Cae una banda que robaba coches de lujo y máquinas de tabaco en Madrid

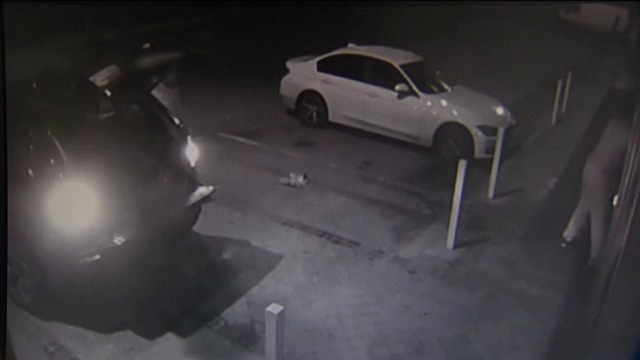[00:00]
Es la banda durante uno de sus robos. De madrugada acceden a un restaurante. Apenas tardan unos segundos. Solo se llevan la máquina de tabaco.
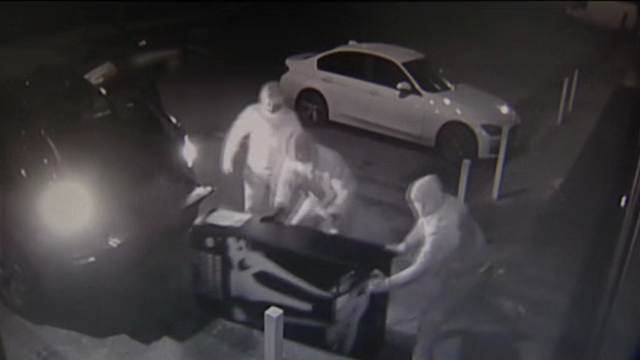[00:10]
Lo hacen a pulso. Después la cargan en un coche. Habitualmente rancheras o todoterrenos que habían robado previamente. Los detenidos, todos con numerosos antecedentes, actuaban en la Comunidad de Madrid.
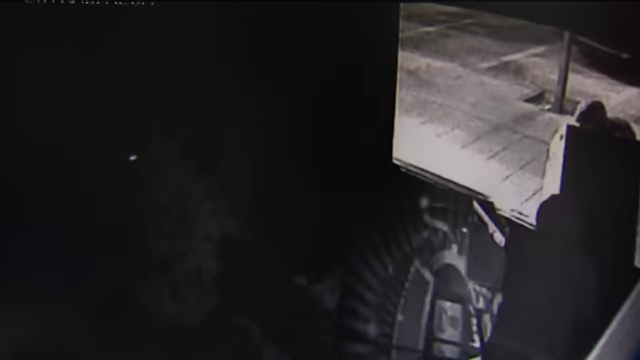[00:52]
Los desguazaban, se los vendían a otras bandas o los utilizaban para sus robos con fuerza, como este en el que se llevan otra máquina expendedora de un bar.